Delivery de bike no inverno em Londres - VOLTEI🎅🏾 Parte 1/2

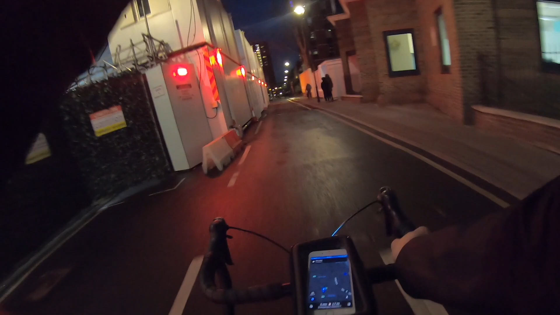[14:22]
Porque se eu for pelo caminho que a aplicação tá dando, vou demorar muito tempo.
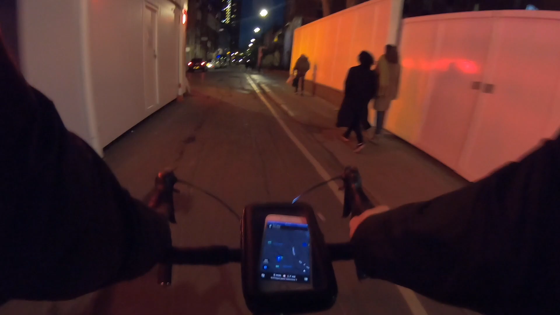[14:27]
Você vê, rapaziada, agora é 4 horas da tarde. Tá tudo escuro já.
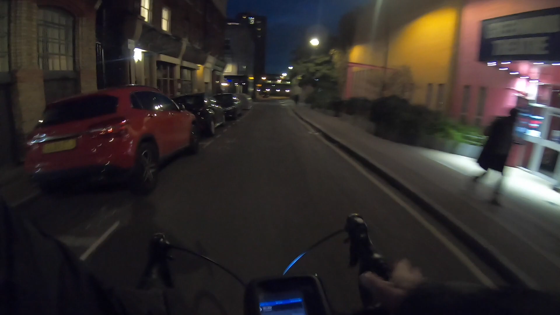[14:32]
Hã? Coloquei uma luva, porque tava bastante frio. Não sou muito fã de usar luva, não consigo usar as duas. Então pelo menos uma já salva. Se estiver fazendo muito frio nessa mão, aí a gente troca as luvas. É nóis, rapaziada. Então, como vocês viram, essa aqui já é da Uber.
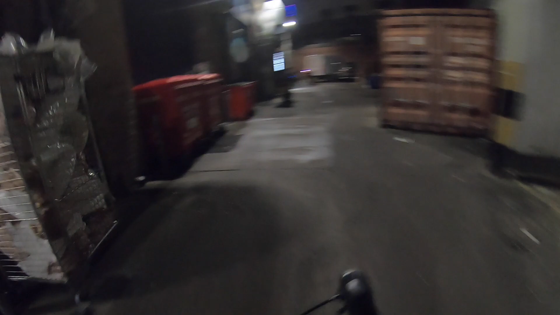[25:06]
Bem no final desse beco. Aqui a rede, conexão à internet é muito ruim.